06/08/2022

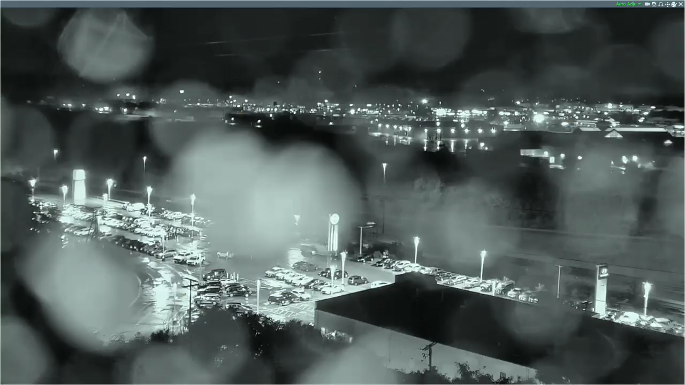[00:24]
Here's a live look over the Highlands, where things do look to be a little bit rainy right now. But how much longer will this rain last?